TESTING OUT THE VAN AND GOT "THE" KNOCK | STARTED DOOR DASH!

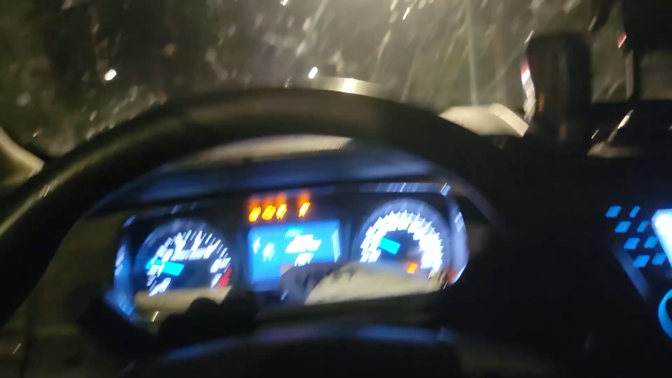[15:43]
Well, we have our first dash.
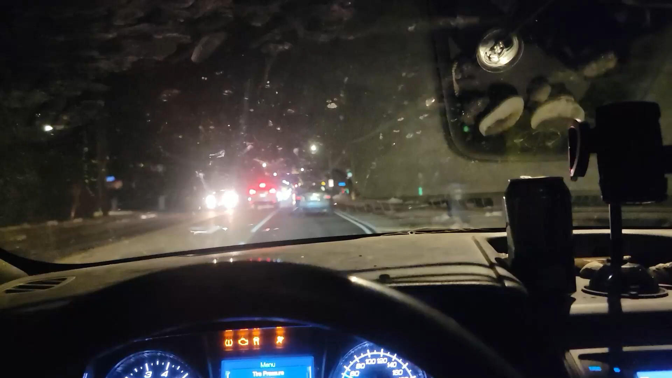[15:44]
Oh my gosh. My windshield looks dirty in the camera. Got my first dash sitting there from Subway.